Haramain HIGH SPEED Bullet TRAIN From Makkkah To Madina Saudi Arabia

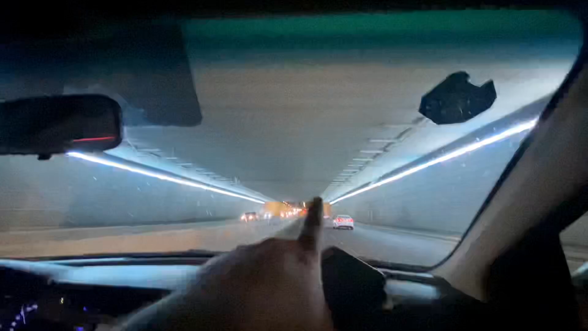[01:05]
ٹرین سٹیشن قطار الحرمین کے بارے میں ذکر کرانا چاہتا ہوں. تو چلے بسم اللہ الرحمن الرحیم توکلنا علی اللہ.
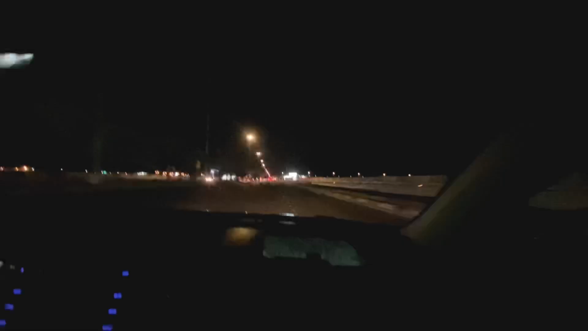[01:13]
ساتھ ساتھ رہے ساتھ ساتھ دیکھ رہے سامع ناظرین الحمدللہ. یہ دیکھیں سامنے ٹرین اسٹیشن پہنچ گیا ہوں. یہ سامنے آپ لوگوں کو نظر آ رہا ہوگا.
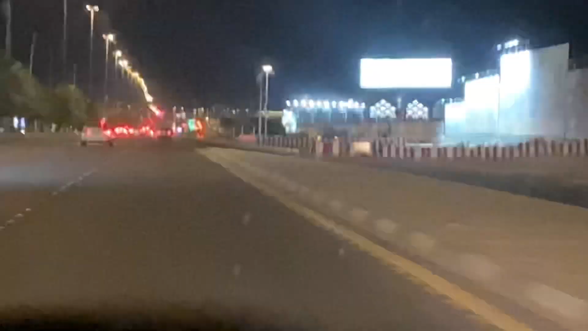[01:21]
تو انشاءاللہ تعالی ابھی ڈائریکٹ ہی ٹرین اسٹیشن جائیں گے پھر اس کے بعد ٹرین میں بیٹھیں گے پھر انشاءاللہ تعالی مکہ مکرمہ کے لیے روانگی ہے باذن اللہ تعالی. ساتھ ساتھ رہے اور ساتھ ساتھ دیکھیں. اچھا یہ دیکھیں یہ پہنچ گیا ہوں الحمدللہ اسٹیشن.